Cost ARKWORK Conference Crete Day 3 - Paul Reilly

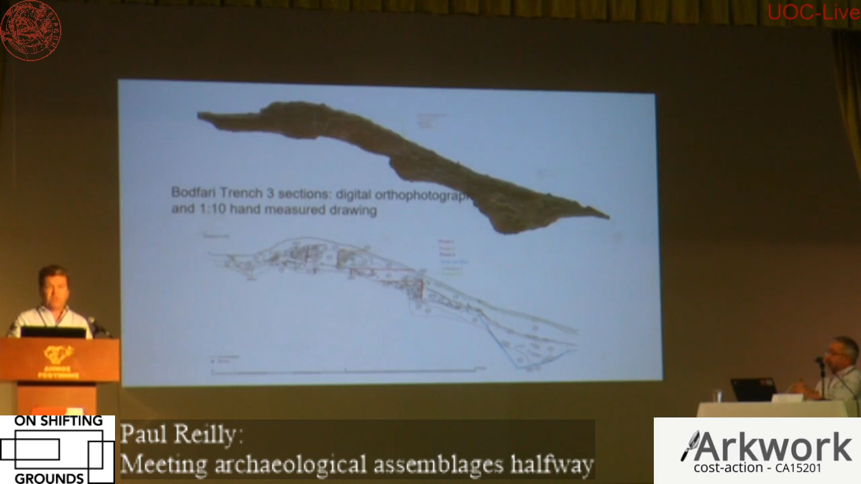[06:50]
So how do we get back to the material that was there before? Now here's one way of looking at it. So Stefan has recorded a section. So this is his version of a section.